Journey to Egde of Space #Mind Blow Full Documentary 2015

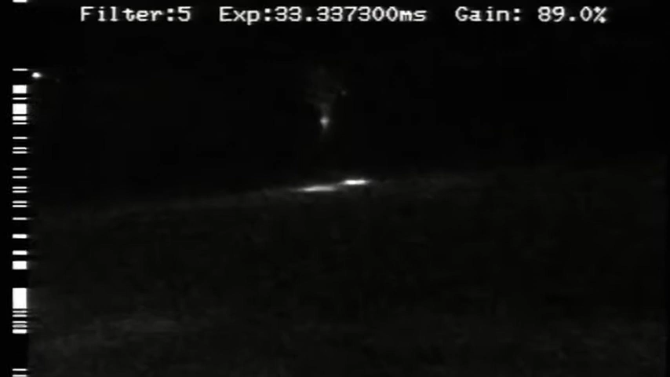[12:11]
It was a sprite. Ramon captured images like this one from several vantage points in orbit.
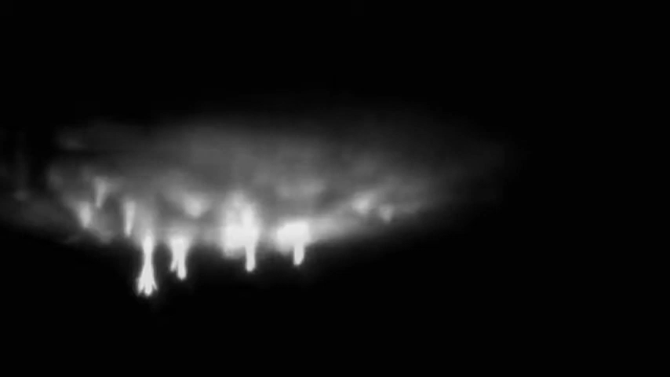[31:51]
This is the first time a Sprite's formation has ever been revealed in such detail.
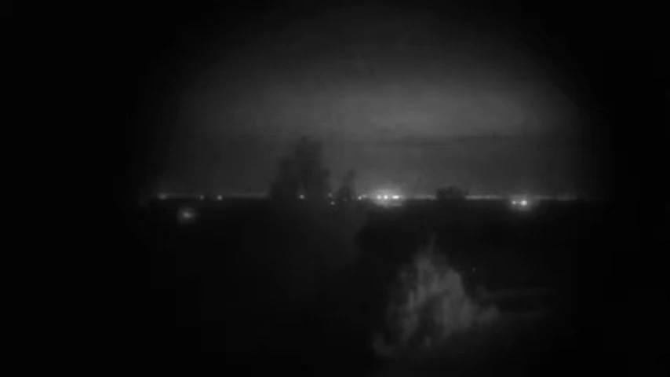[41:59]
There's something called an Elve, and it's like a pancake of light within the air-glow layer. And it's caused by the radiation field from lightning.
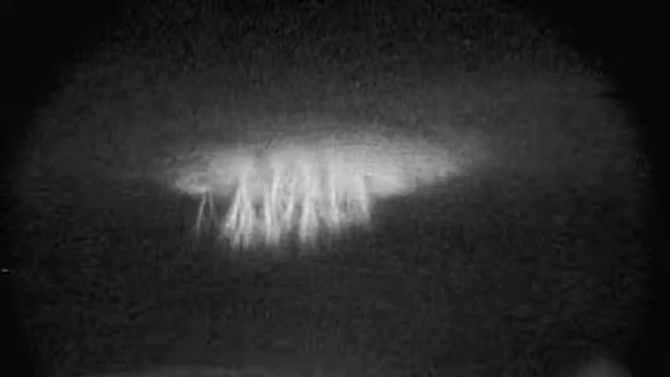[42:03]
Then there is a halo, which is also a pancake shape, but at somewhat lower altitude.